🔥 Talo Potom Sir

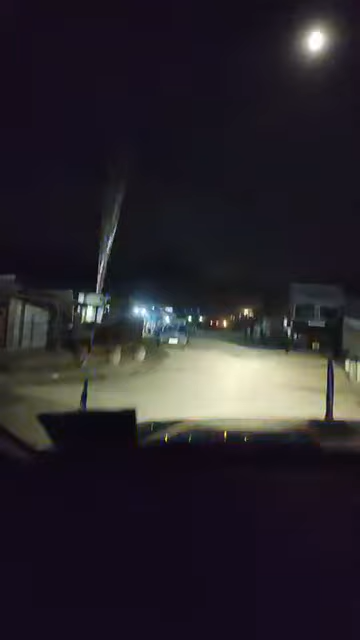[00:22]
सड़क भी इतना अच्छा नहीं है, यहाँ से आना जाना होता है।
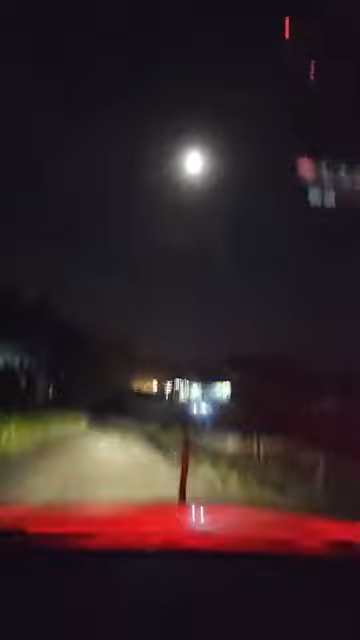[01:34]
और मेरा राइट साइड में कच्चा स्ट्रक्चर है, तो ये भी अभी भी हम रोक सकता है।